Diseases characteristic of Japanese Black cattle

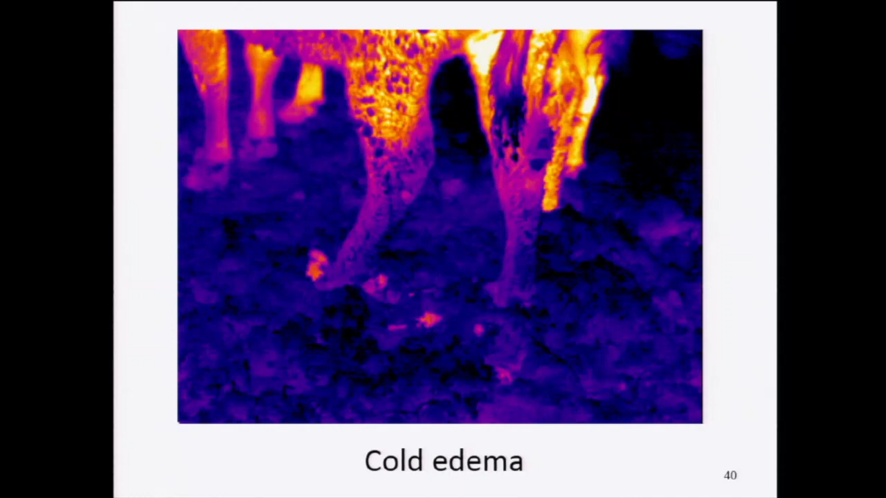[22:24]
A normal cow foot shows yellow and the temperature is high. Cow with vitamin deficiency is shown blue and the temperature is low. This symptom is called edema. Muscle edema. In Japan, muscle edema is called zuru.